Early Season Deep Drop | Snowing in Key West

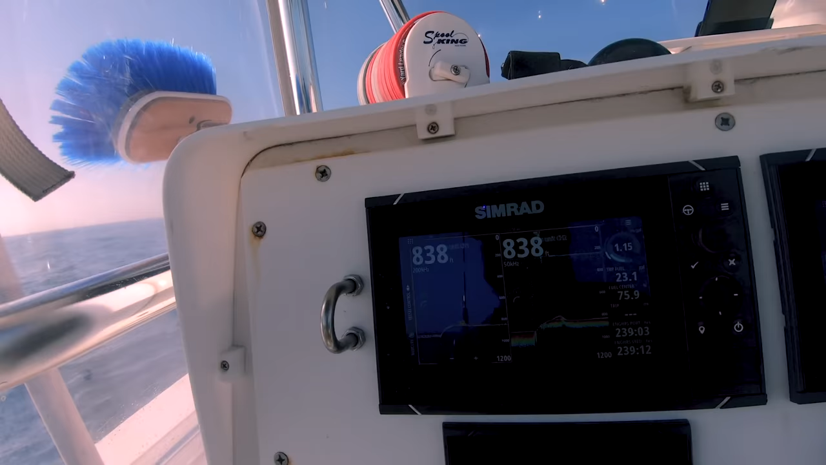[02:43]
um and I just ran over whatever the heck that is I can't tell
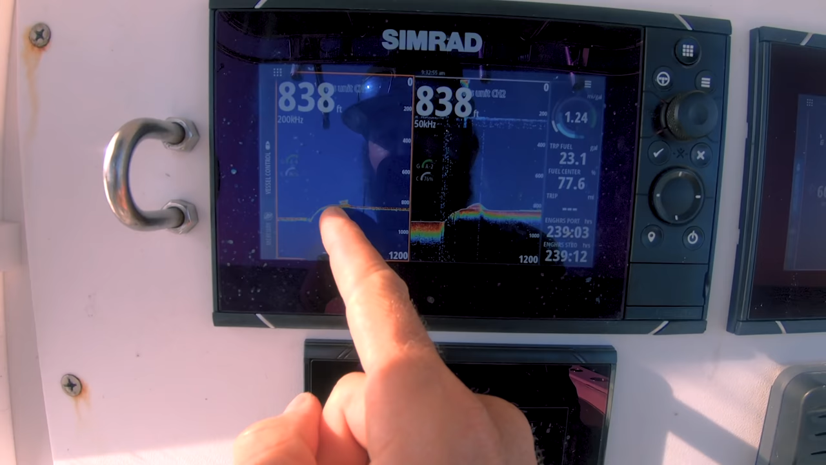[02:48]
On screen: depth 838 ft
looks solid like it's rock but it almost looks like it has a little bait on it but um it's hard to tell
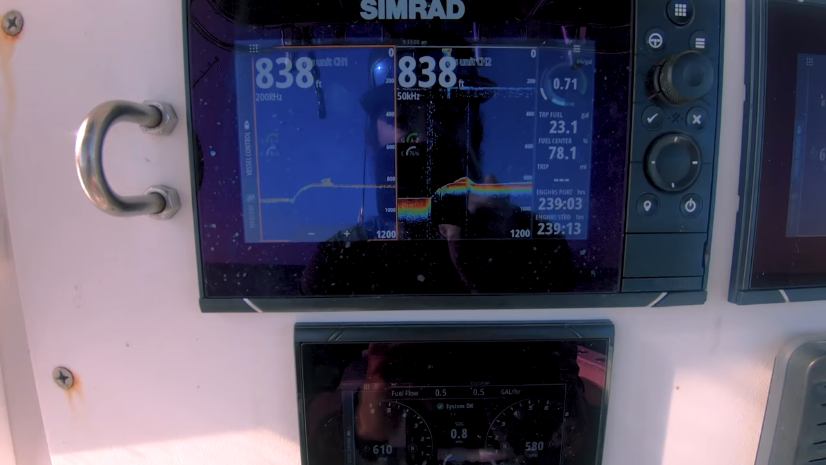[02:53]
On screen: depth 838 ft
the good thing about my machine is I can read while I'm running so I've
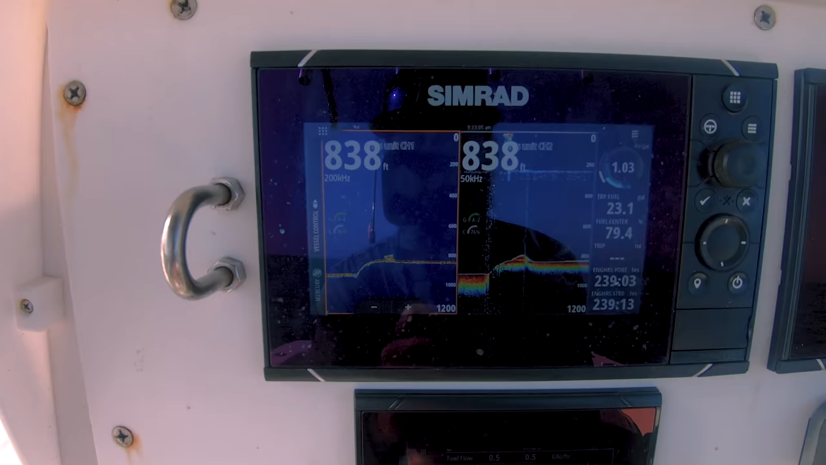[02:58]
On screen: depth 838 ft
got the rod ready to go and uh we're going to do our first drop and see if there's anything down there this looks incredible I don't
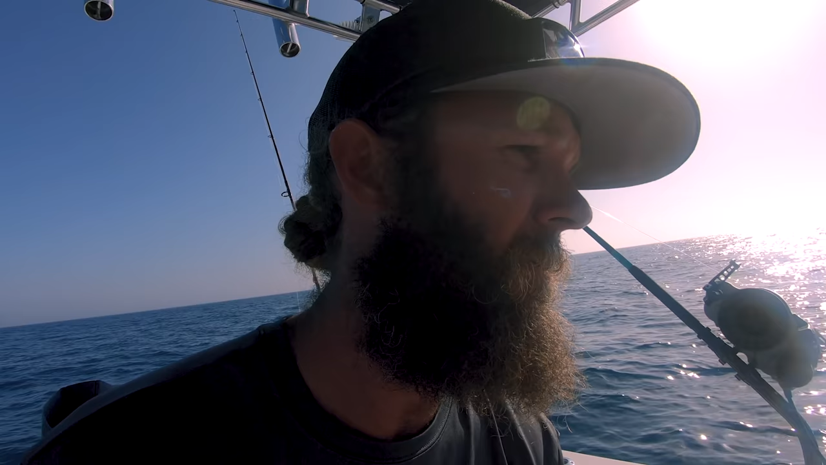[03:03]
know of another mark that I've have like this but looks pretty cool so we're going to check it out come on
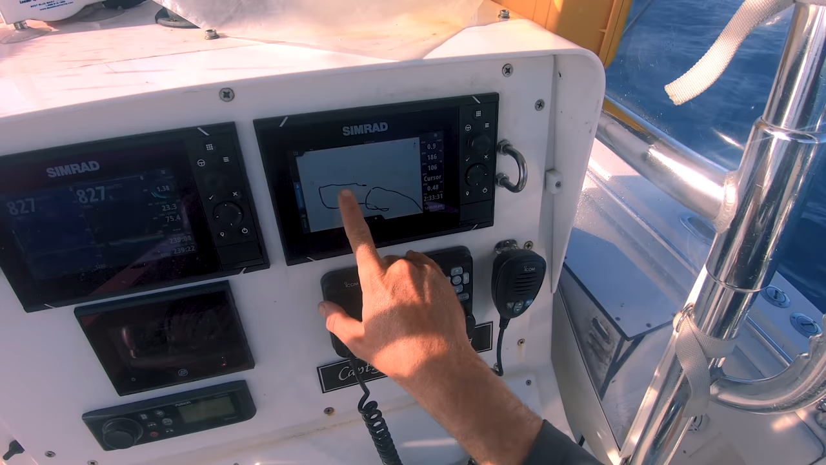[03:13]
so my current is running east my GPS is north up um so that that mark I
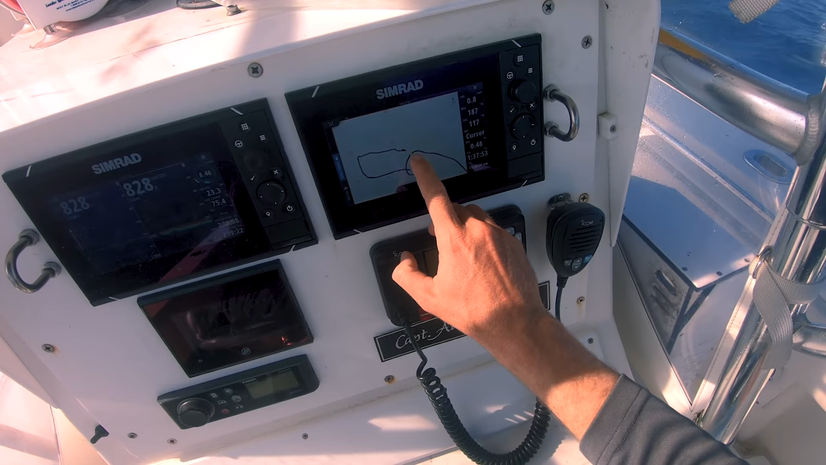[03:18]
marked was right around here somewhere so I set up just east of it I'm trying to come across it you can see I'm
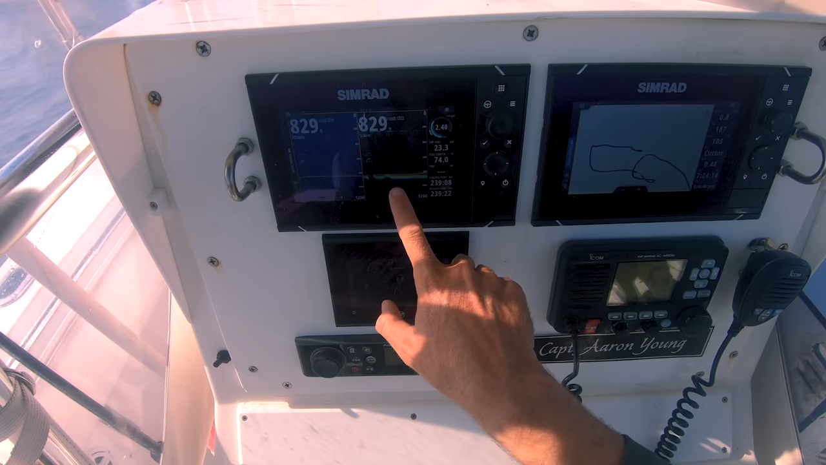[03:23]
starting to hit it right now um no bites yet but that's how I set up I set up about 500 feet in front of it depending on how much current there is just to make sure I hit it and I'm hitting it perfect
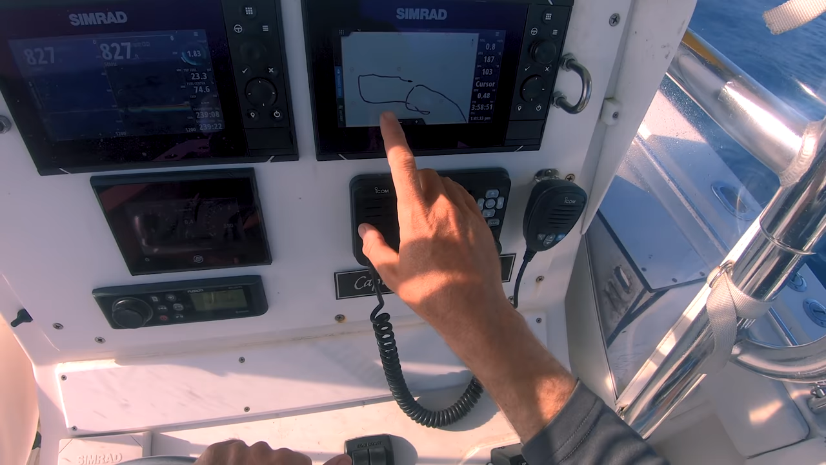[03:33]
no bites yet maybe they're not awake yet I don't know
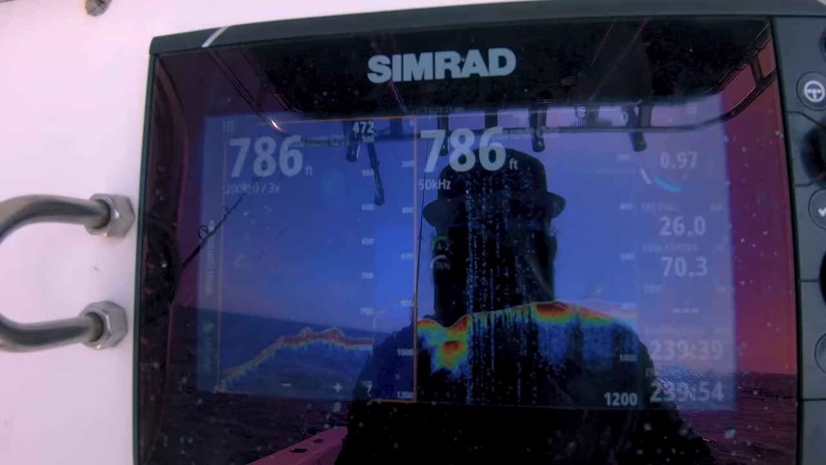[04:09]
On screen: depth 786 ft
so I found another nice hump um this
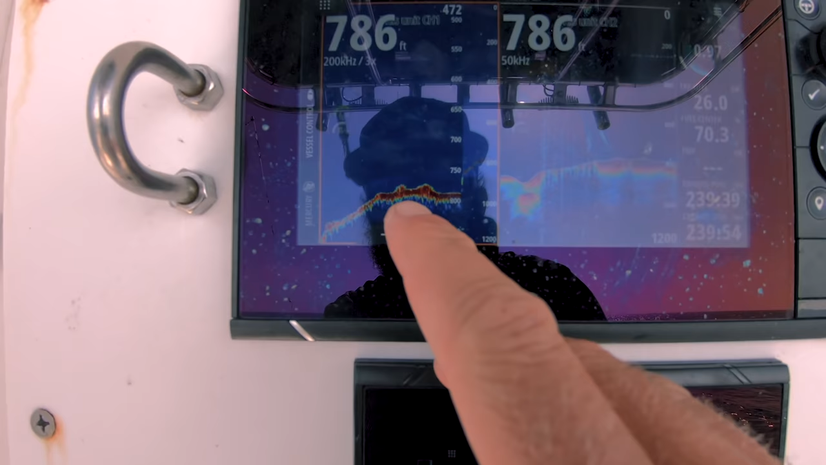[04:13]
On screen: depth 786 ft
one's pretty subtle but I like how that looks it's not much
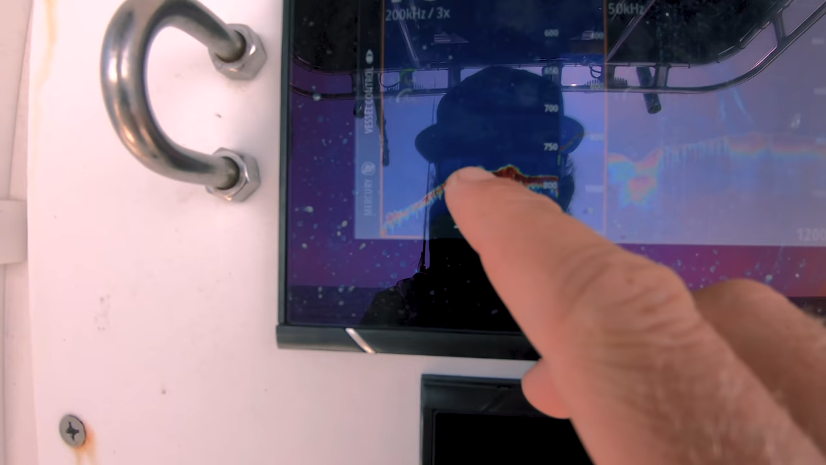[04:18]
there you can see it's just kind of hard bottom red and there's a little thin layer of green on top of it
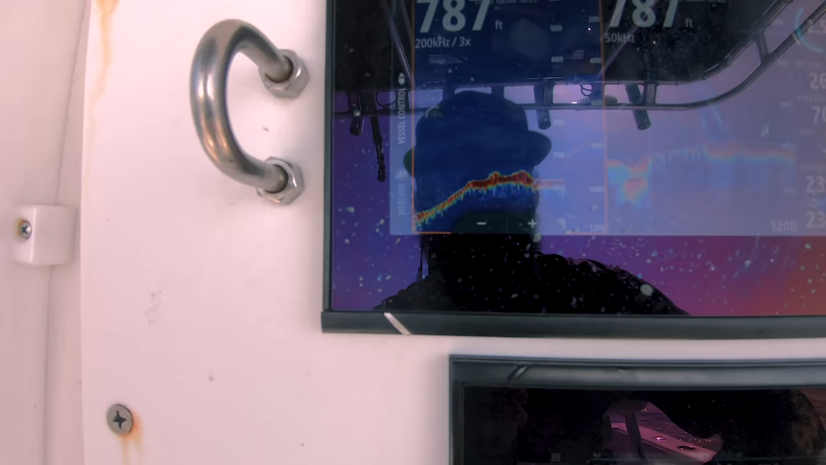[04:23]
um I don't know what exactly that means but typically I see fish on that kind of stuff so baits are going down